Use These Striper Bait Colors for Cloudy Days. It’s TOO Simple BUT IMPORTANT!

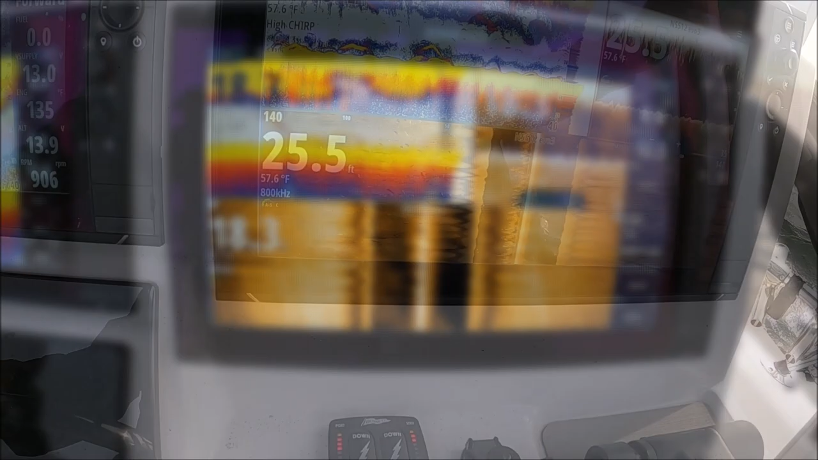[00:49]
On screen: depth 25.5 ft, water 57.6°F
oh yeah yeah yeah look at the size of that group
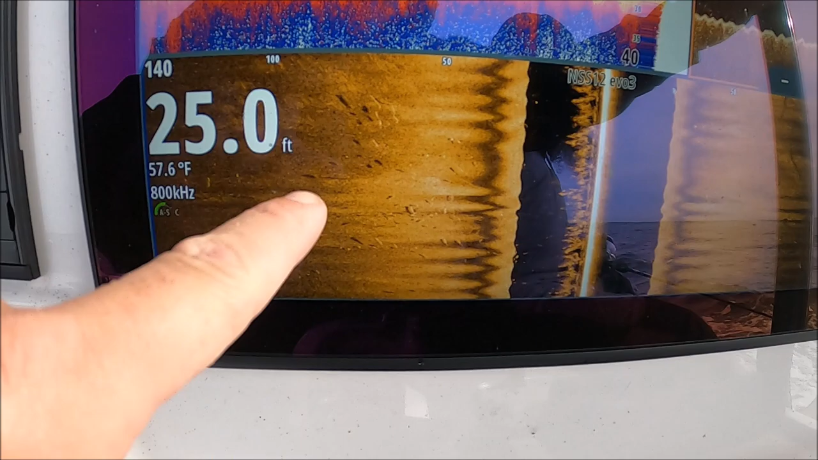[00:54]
On screen: depth 25.0 ft, water 57.6°F
off to the left there guys it's about to get silly it's about to get silly
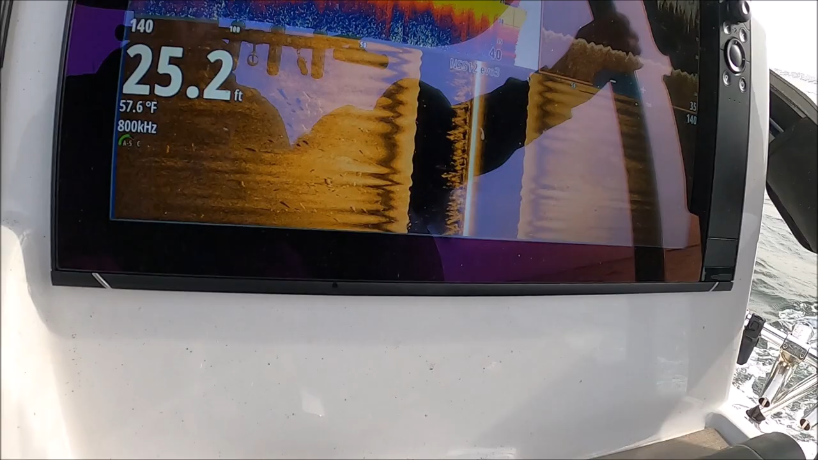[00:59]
On screen: depth 25.2 ft, water 57.6°F
we're right on bait and bass whenever you're ready put them down
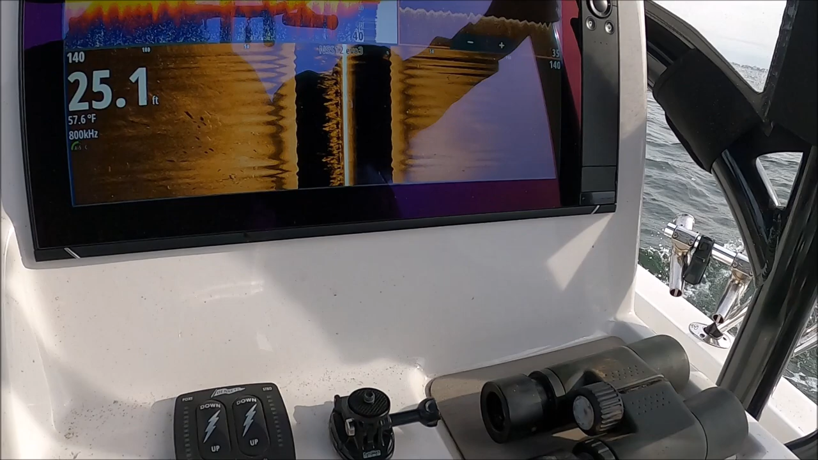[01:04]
On screen: depth 25.1 ft, water 57.6°F
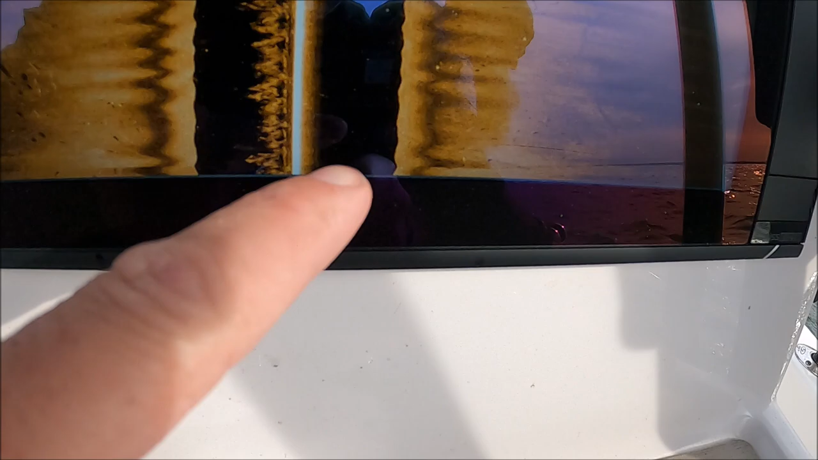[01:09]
okay so that's on our left side it's on a port side we're seeing some fish there as well but this is the big group of the school so we're drifting right to left we want to position the boat upwind from that so
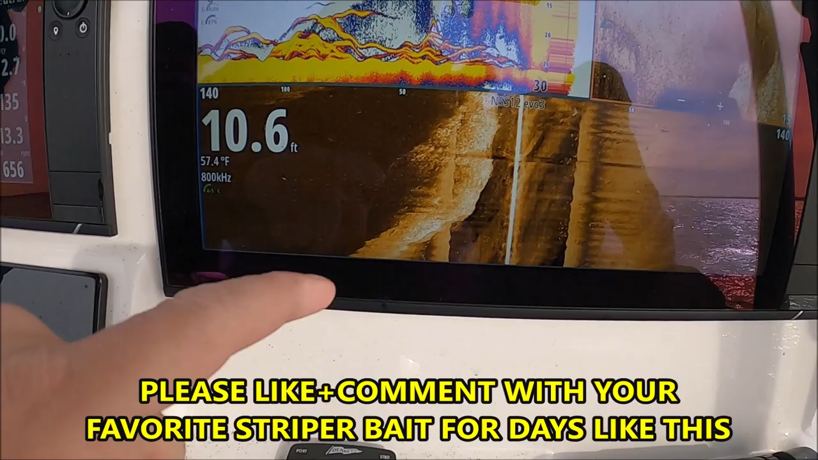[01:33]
On screen: depth 10.6 ft, water 57.4°F
so you can see it's all bunker on our left we're drinking we're drifting right to left here the little specs here are
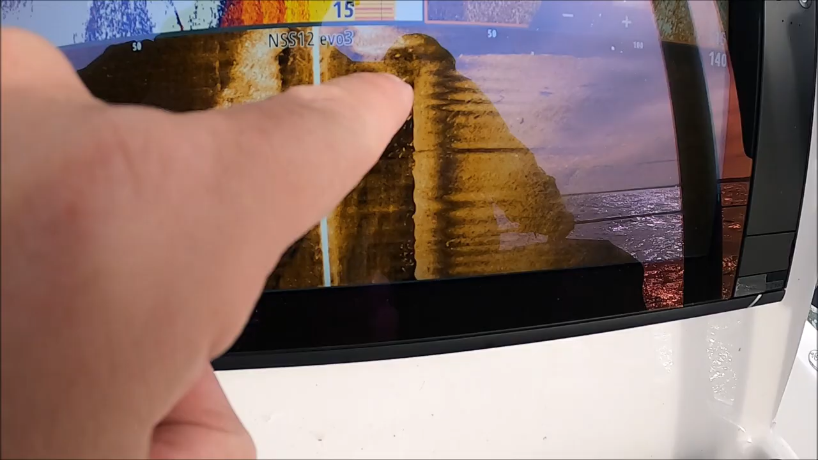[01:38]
all stripers there's a stripe fast shadows look at all that bunker bunker compute confused the machine there for a second it's so thick
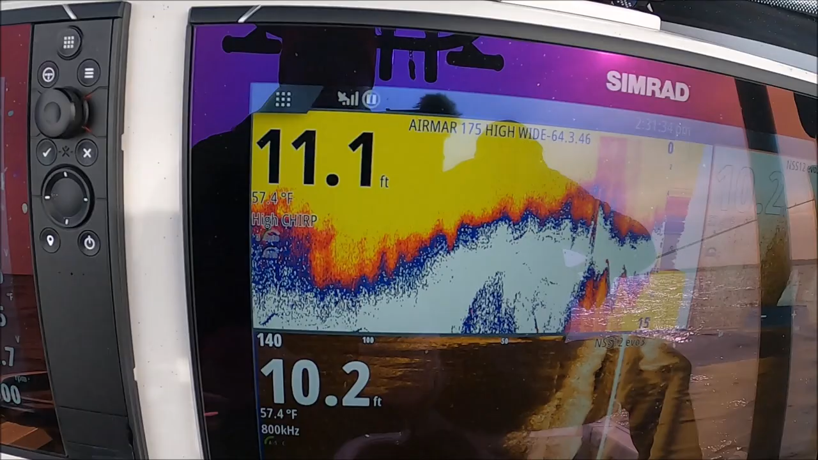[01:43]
On screen: water 57.4°F
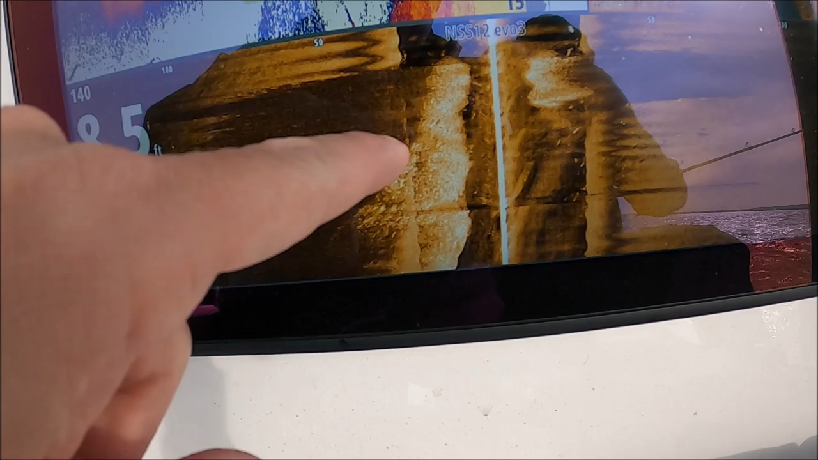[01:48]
all bunker here that's the shadow it's all bunker there
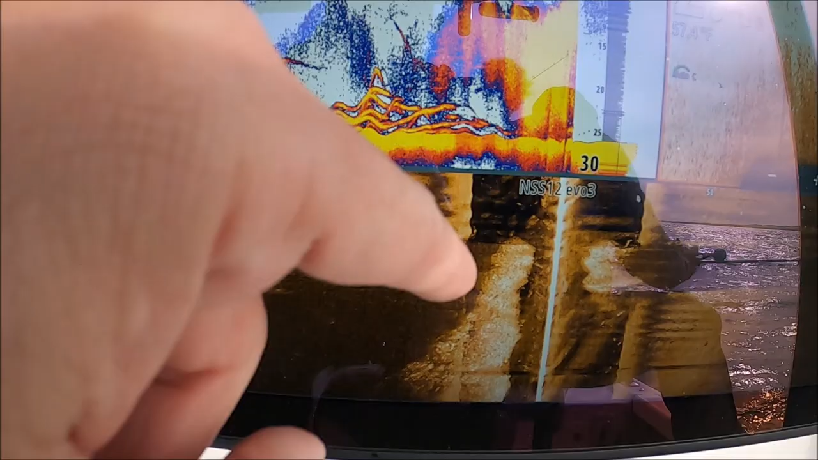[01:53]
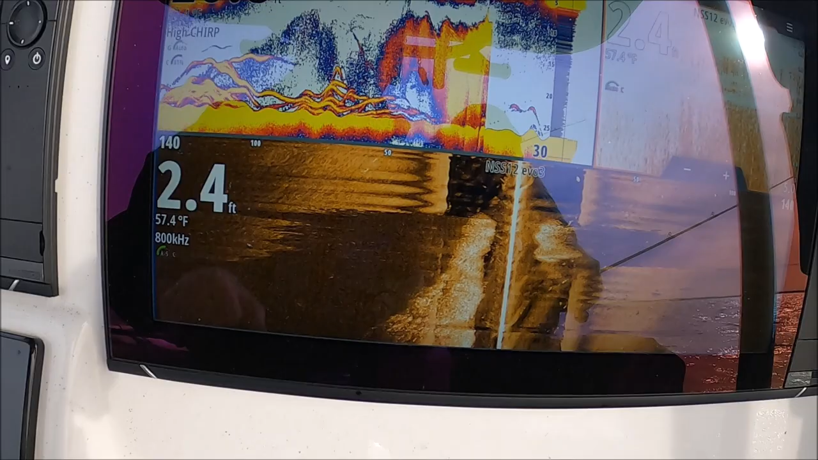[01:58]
On screen: depth 2.4 ft, water 57.4°F
these look like a peanut bunker
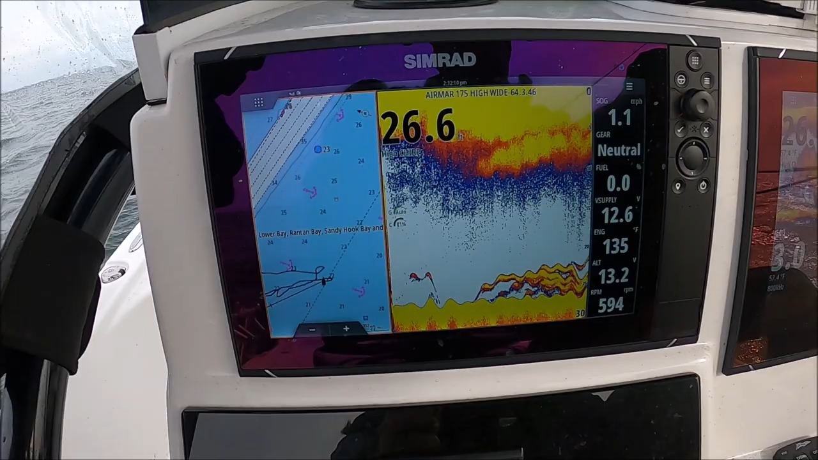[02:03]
On screen: speed 1.1 mph
man look at that screen spoon on the port side is going to be whacked up left and right